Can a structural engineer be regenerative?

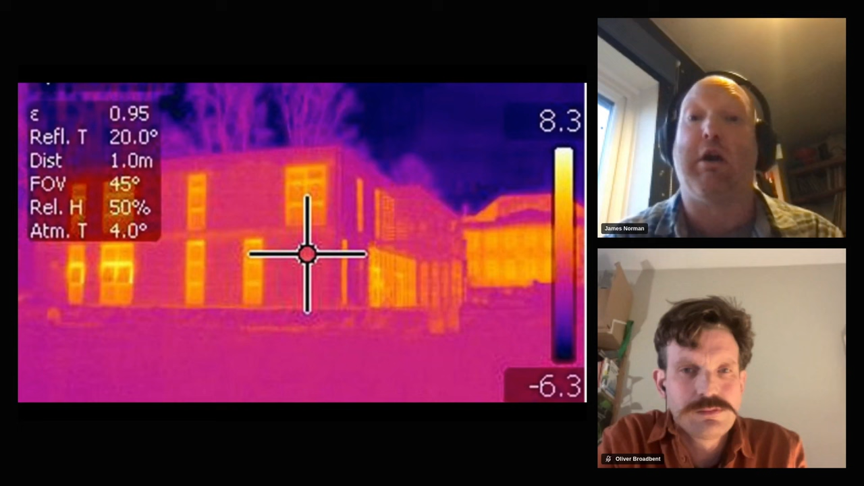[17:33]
very good thermal properties so this is a thermal image of a project and you can see where the straw bale is because that's where the heat is not escaping out of the building uh it sequesters carbon um